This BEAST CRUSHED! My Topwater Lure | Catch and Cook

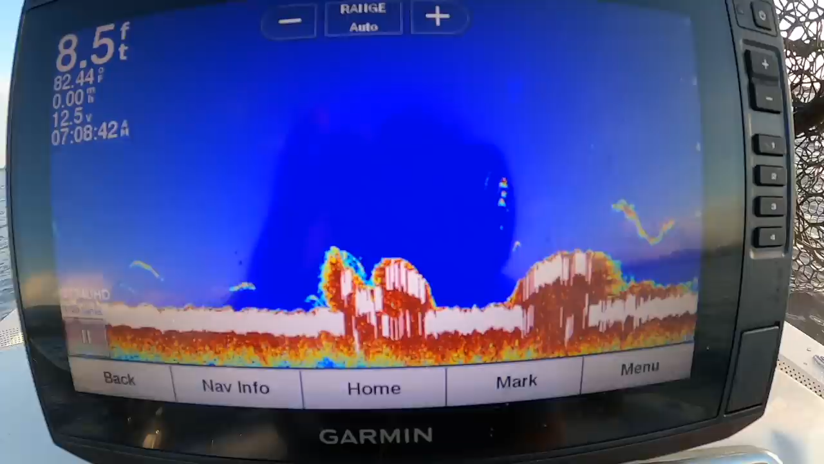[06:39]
On screen: depth 8.5 ft
all right we're marking a good reef here there is some fish hanging around this reef i'm gonna drop down a shrimp see what we can do right over here